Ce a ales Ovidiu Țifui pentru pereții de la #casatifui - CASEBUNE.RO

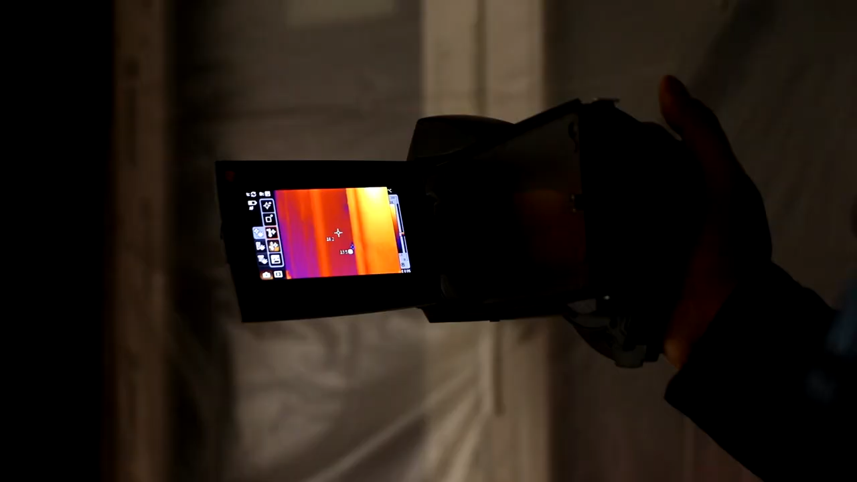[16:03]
Astfel să vedem după ce tencăiala termopuț este uscată care este efectul cu adevărat obținut.
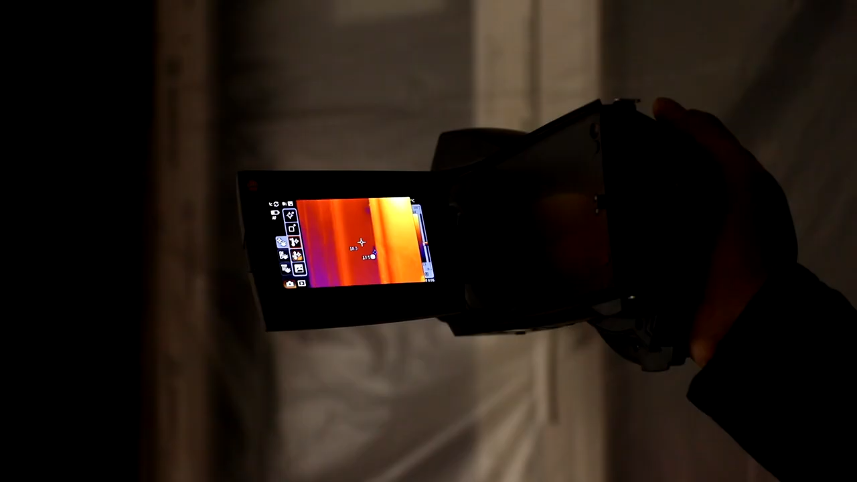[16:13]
Din păcate ne-a scăpat un punctuleț unde avem infiltrații dar urmează ca șpaleții să
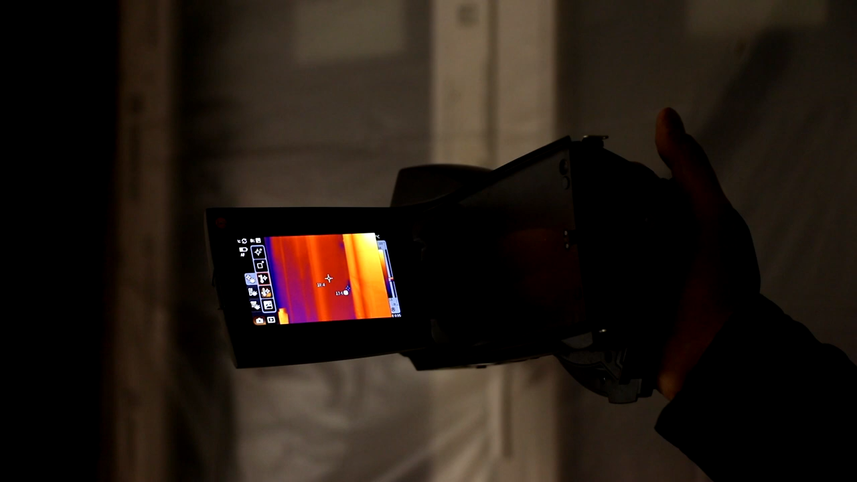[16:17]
fie remediați inclusiv în exterior că și acolo sunt defecte destul de mari.